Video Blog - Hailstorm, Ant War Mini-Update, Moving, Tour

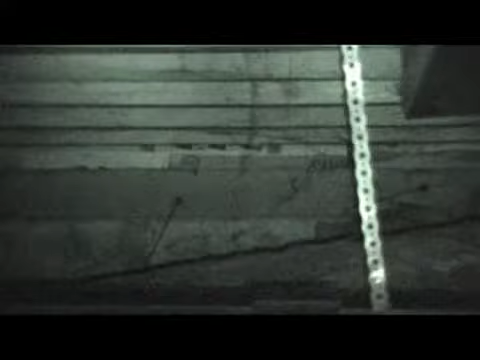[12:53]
But, uh... Yeah. Let's take a look. Ooh. What's that?
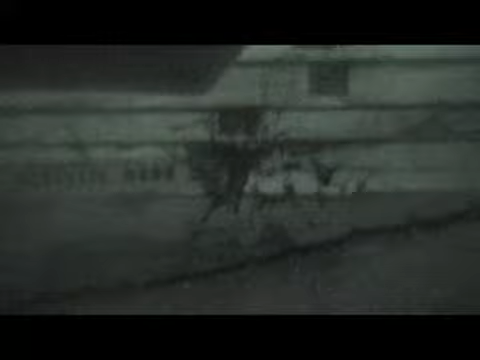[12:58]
Looks like a big web or something. Yeah. So pretty spooky.
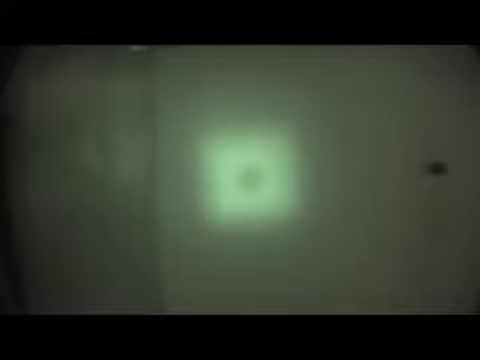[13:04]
So as you can see, the house is just sort of sitting on a big rock. If we look over here. You can see a little more. Which, uh... Actually, it looks like it goes right up to the base of the floor. I was actually concerned with the ants that maybe they were hiding out in the... that area up there. Which basically would have made them unreachable.
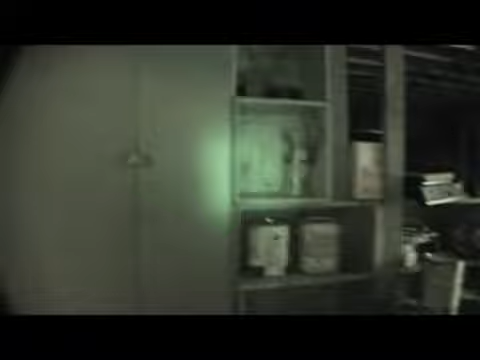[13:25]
But, uh... Fortunately, they weren't. Ooh.